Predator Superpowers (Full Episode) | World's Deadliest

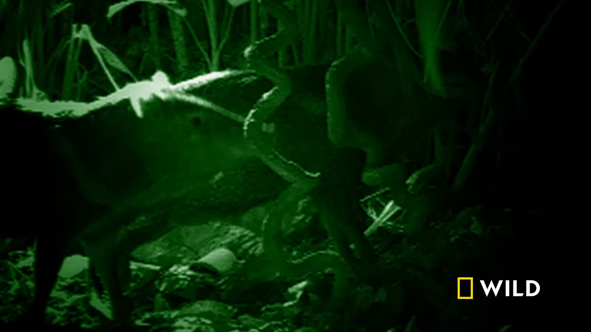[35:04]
fast enough to let it fly through jungles without hitting trees,
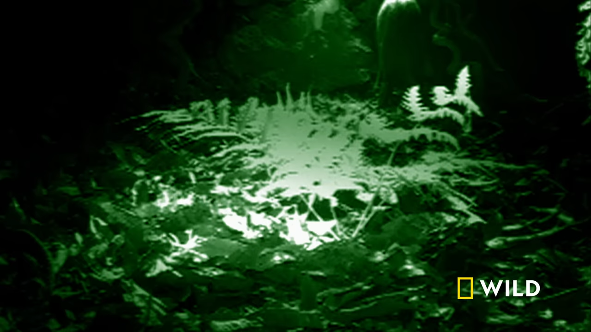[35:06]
and fast enough to find prey, like the peccary.
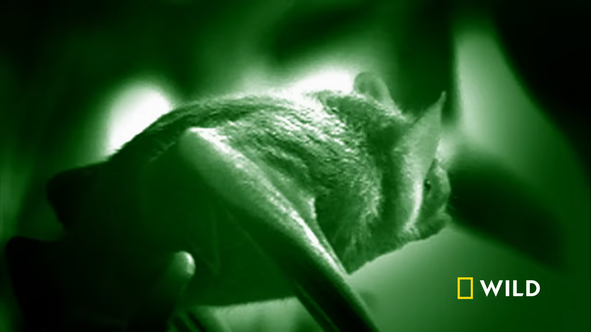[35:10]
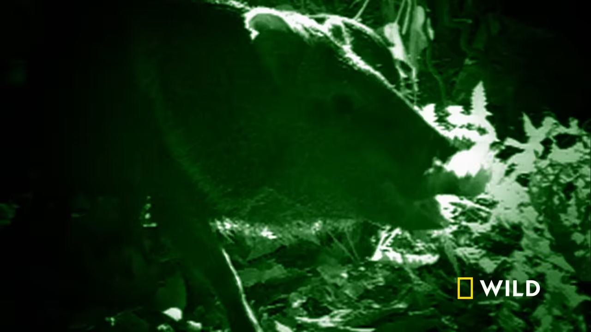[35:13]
This bat sizes up its prey and decides to wait for the 40-pound beast to go to sleep.
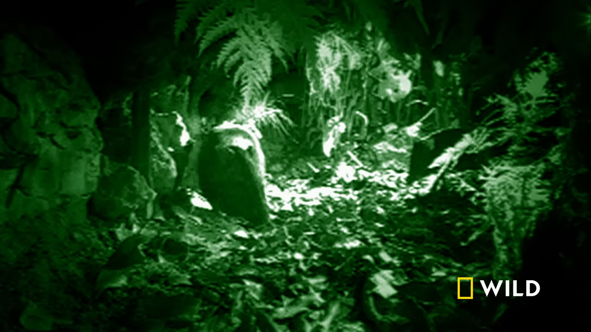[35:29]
Once the peccaries turn in, the bat cozies up to a likely spot where the feast can begin.